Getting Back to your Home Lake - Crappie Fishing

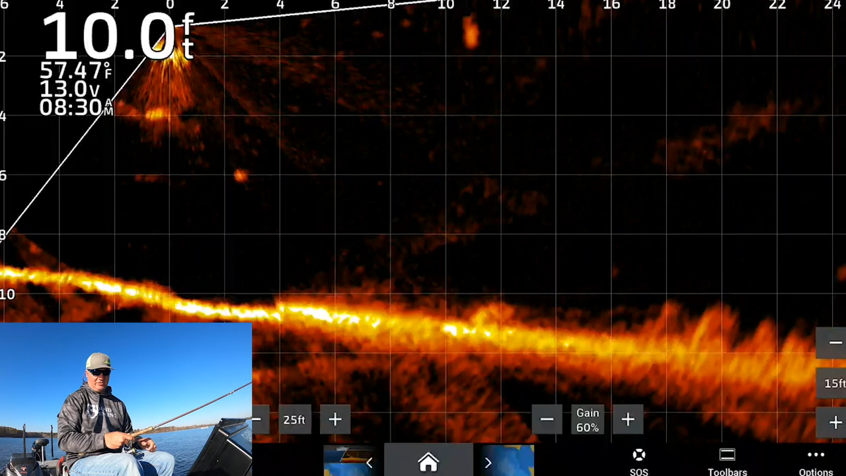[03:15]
On screen: depth 10.0 ft, water 57.47°F
you know, again, it's a combination of structure and stake beds and there is a stake bed.
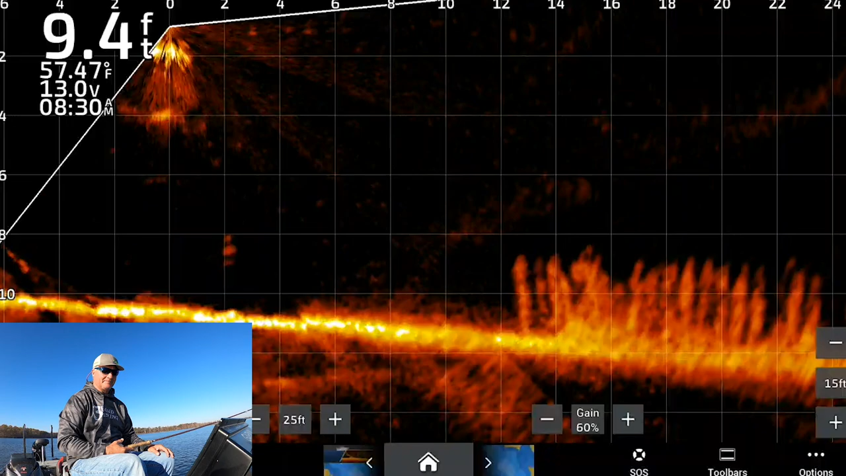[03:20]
On screen: depth 9.4 ft, water 57.47°F
So really all I'm looking for at this point is, um, something that's horizontal in those stake beds.
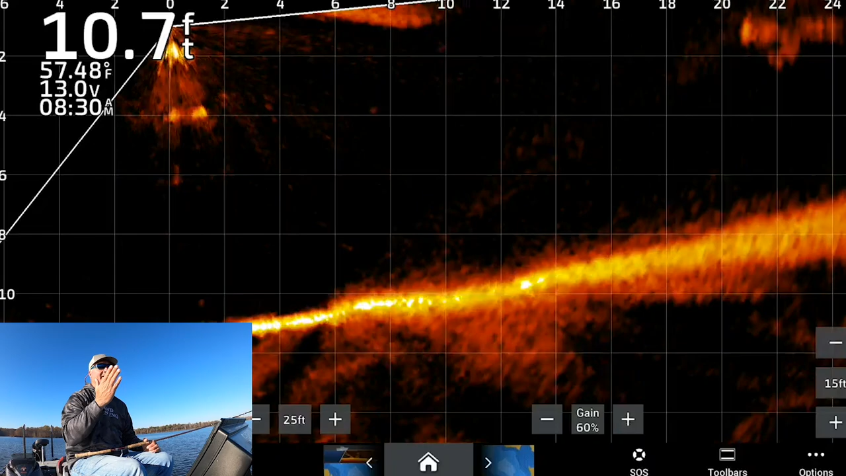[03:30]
On screen: depth 10.7 ft, water 57.48°F
So all those stakes are going vertical and I'm looking for something that's kind of sitting horizontal in it. Now it gets a little cloudy down there deep, but I'm going to assume there's some fish down there. Obviously you can see some fish down there at 12, but, um, and there's one right there.
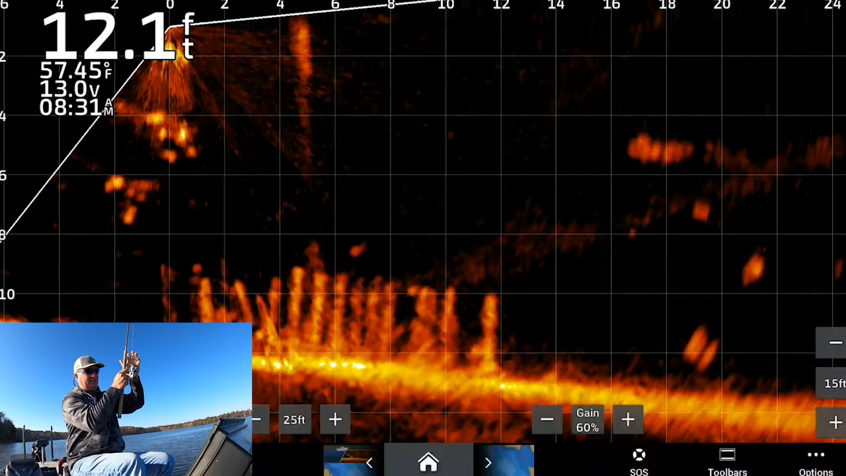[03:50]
On screen: depth 12.1 ft, water 57.45°F
So you just dip right all the way down. Now this is a small little guy, but, um, you can start to see at the, at the three foot mark, you know, there's some catfish down there. Maybe this fish, this lake has just about everything. Um, it's a little bit, but it's still fun. You still, I mean, you get the feel of the thump here at this lake and a lot of combination of white ant. So I see a good fish there at 11 feet.
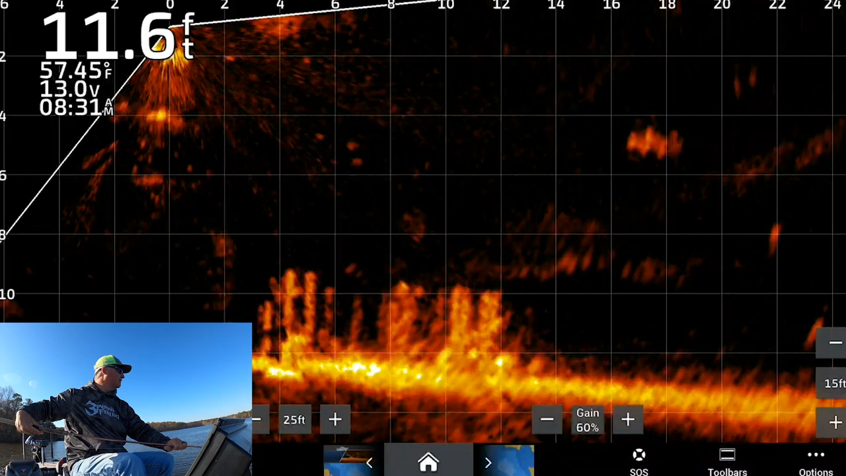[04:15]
On screen: depth 11.6 ft, water 57.45°F
Hopefully you guys can see the same thing. And, um, I, I will favor a, a heavier, bigger size, which is a 1 16th for me. I can see it getting down all the way in there right now.
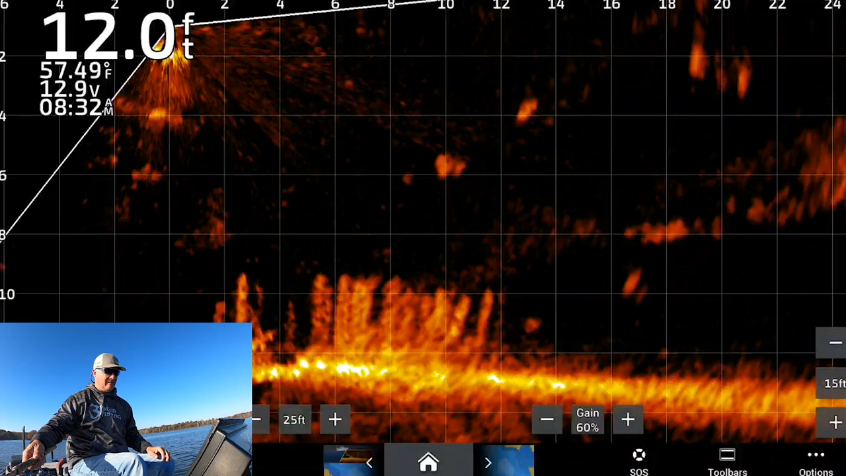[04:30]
On screen: depth 12.0 ft, water 57.49°F
And there's one over there.
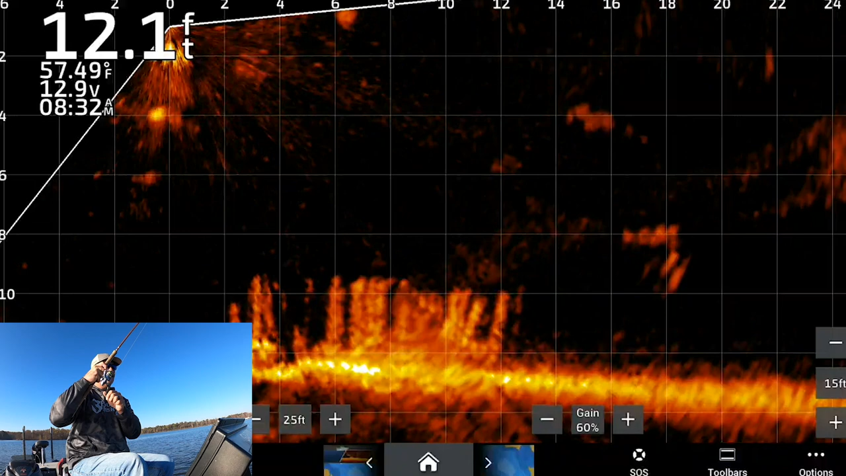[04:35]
On screen: depth 12.1 ft
These guys are down there, down there at the very bottom of the stake bed.
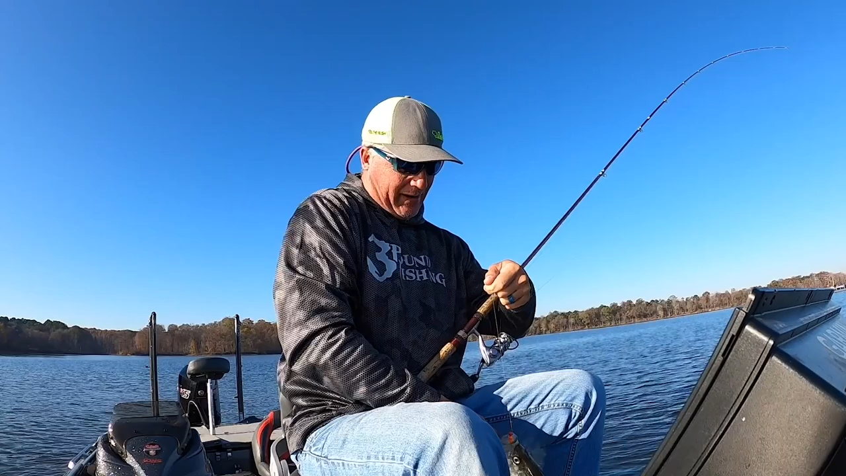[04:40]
Definitely not sitting up high. And that is a slab. That is a white crappie crab slab, as I like to call it.
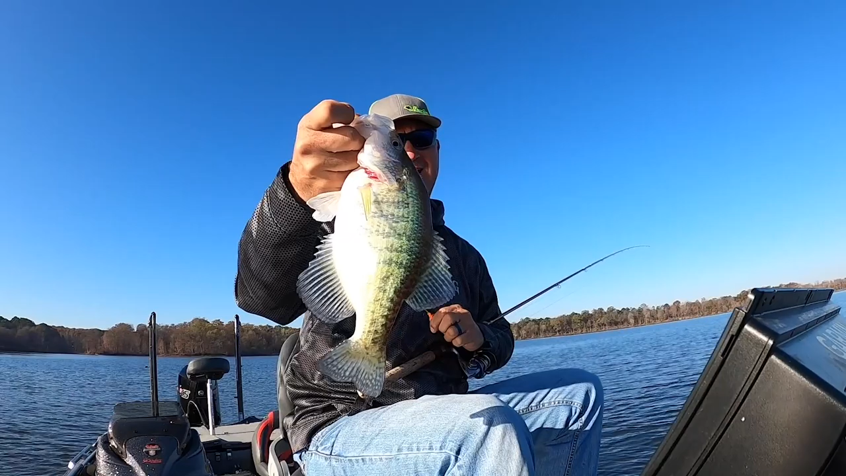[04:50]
So don't, don't let people tell you that there's nothing but small fish on crab orchard. Um, cause that is not the case.
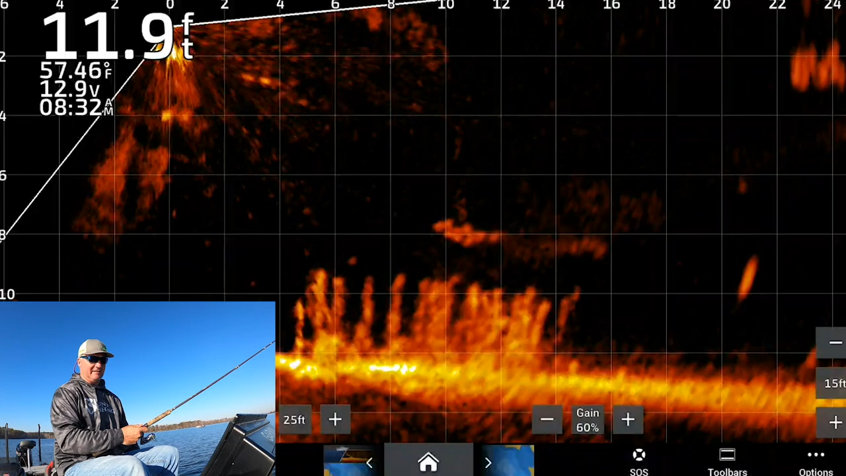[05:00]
On screen: depth 11.9 ft, water 57.46°F
And I'm right where they are right now. I feel where they're at. And there it is.
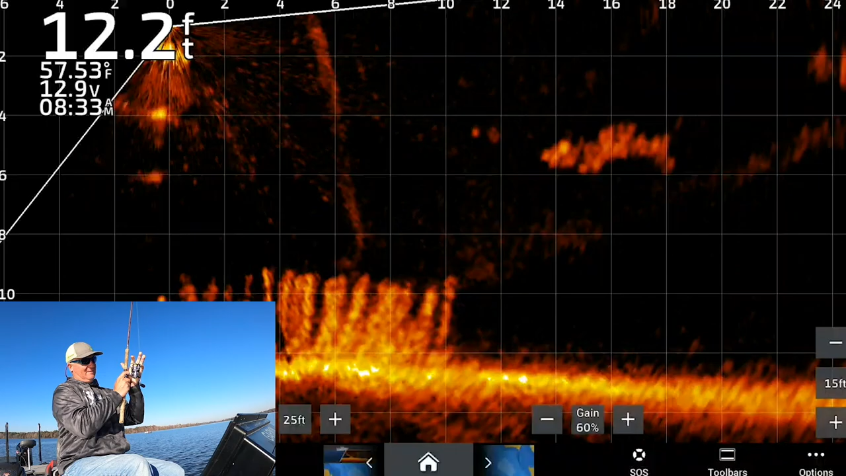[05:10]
On screen: depth 12.2 ft, water 57.53°F
This is another good one. Pretty good active captain footage here.
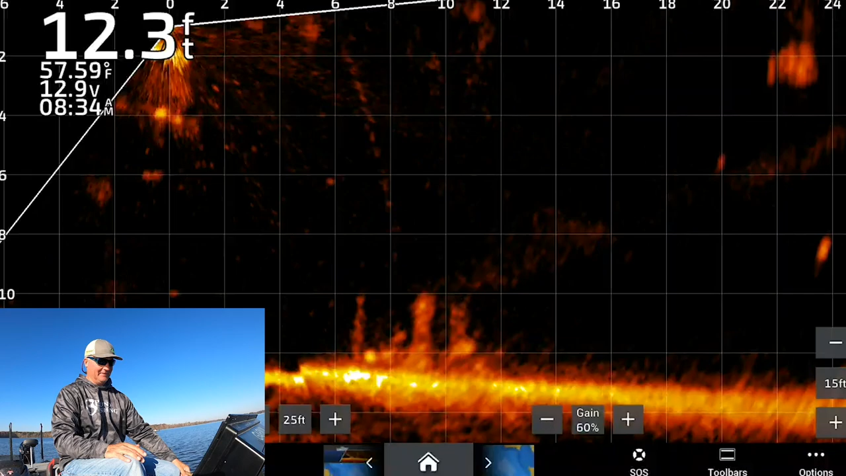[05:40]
On screen: depth 12.3 ft, water 57.59°F
So there I am right there. We're just seeing if any of these guys are interested.
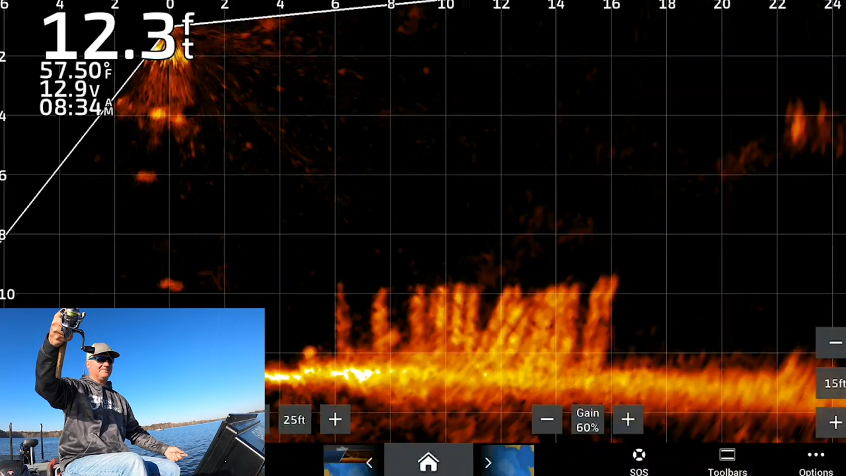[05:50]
On screen: depth 12.3 ft, water 57.50°F
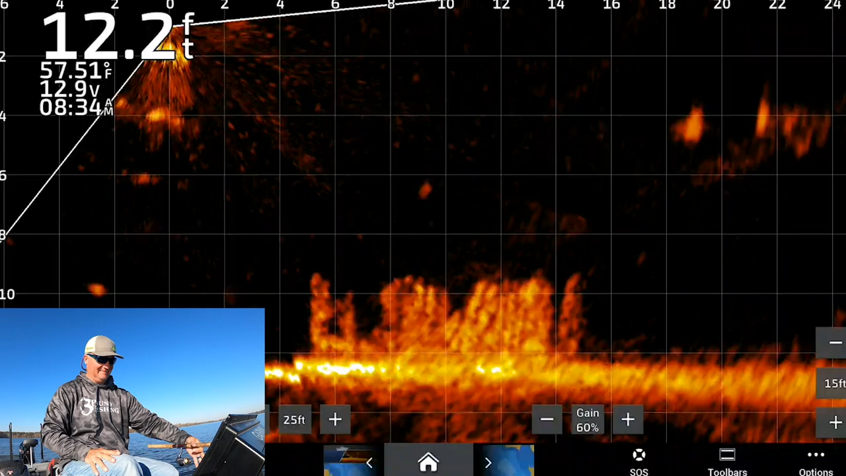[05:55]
On screen: depth 12.2 ft, water 57.51°F
Crab orchard is a lake that you could even use a one eighth ounce jig head. Really. Here's another big bite.